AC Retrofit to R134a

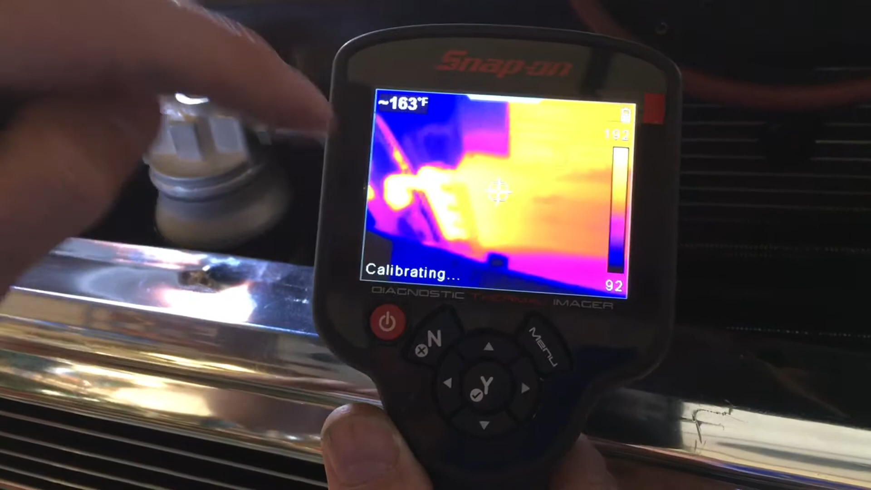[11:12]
That's where all of our heat is. And, as we start coming across the screen, you can see the temperature is changing.
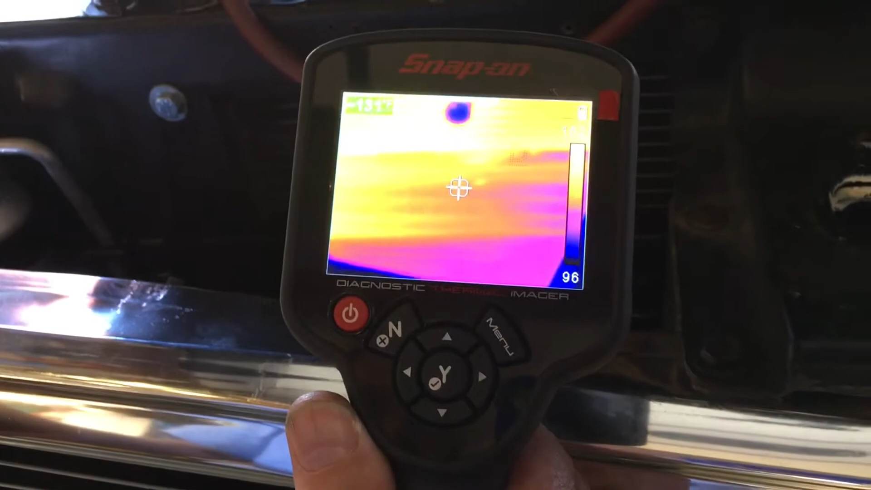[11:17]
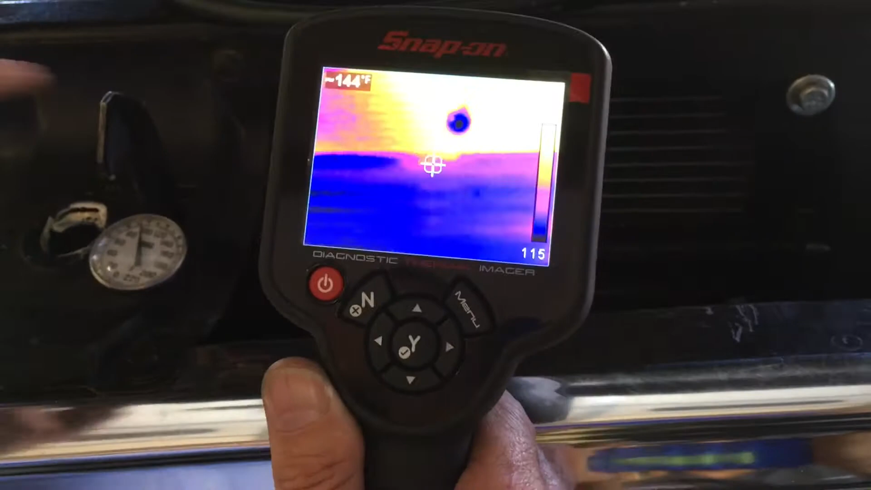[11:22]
You can see the radiator in the background. It's got a lot of thermal in it from the engine.
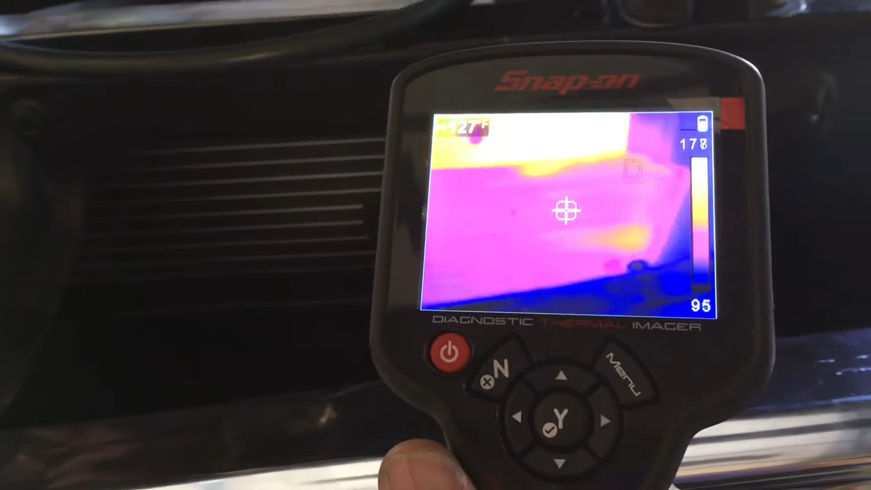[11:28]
And, over here, you can see where our prion is making the turn.
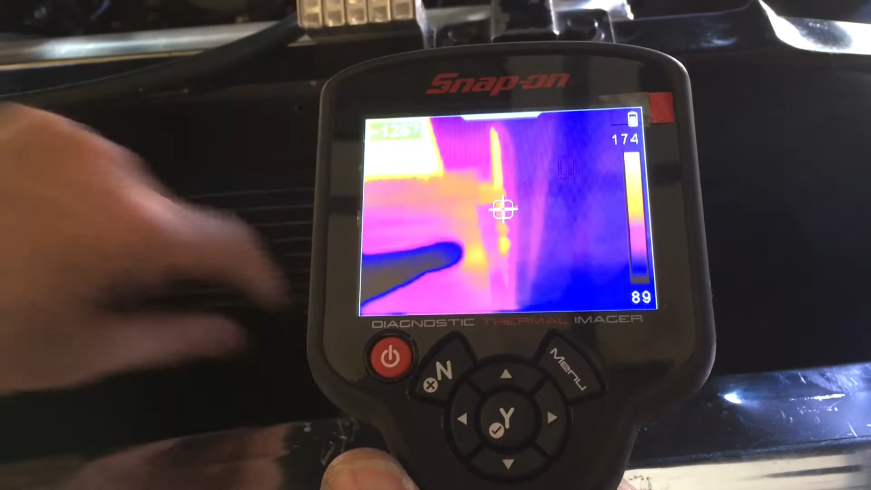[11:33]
Got a couple hot spots down there.
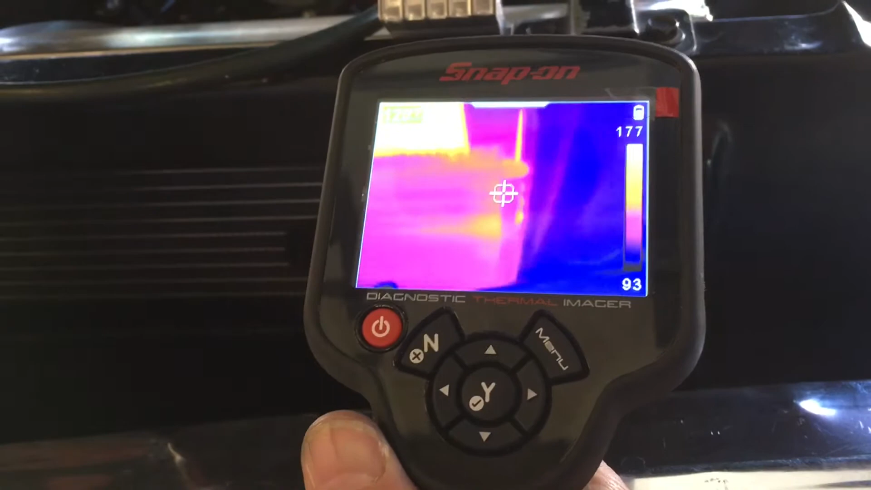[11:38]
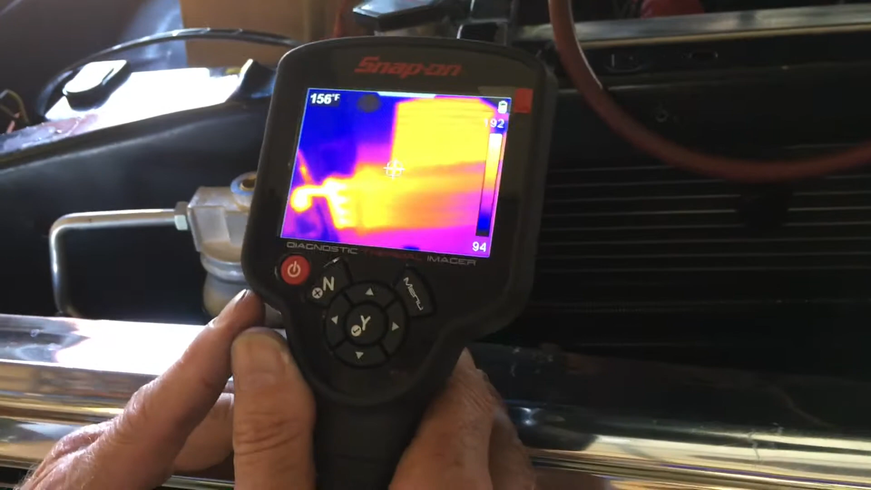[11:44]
On screen: spot 156°F
So, thermal imaging. This shows you where our heat is.
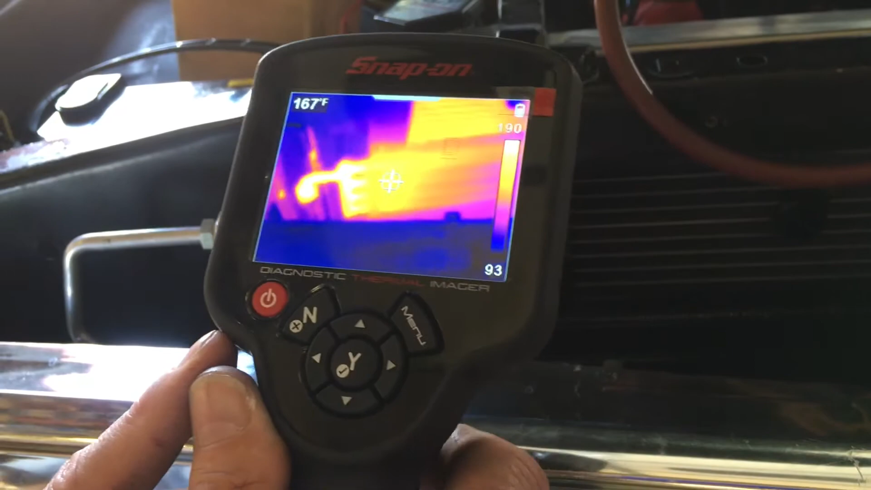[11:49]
On screen: spot 167°F
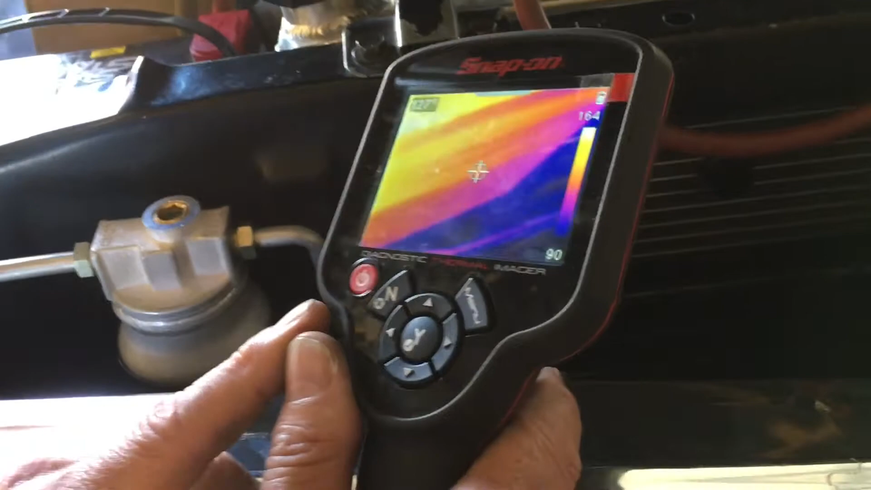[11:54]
Looks like the bottom half, maybe, of this is cool. And, all of the heat is at the top.
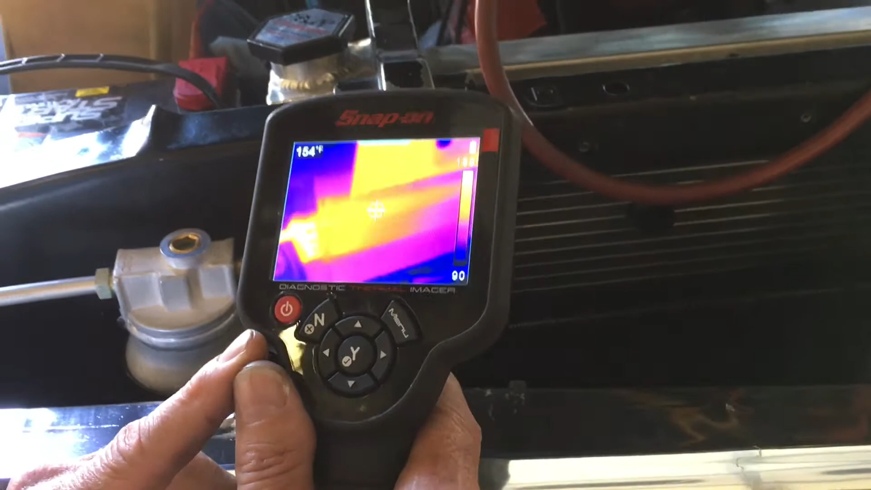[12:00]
So this this condenser is doing its job. It's working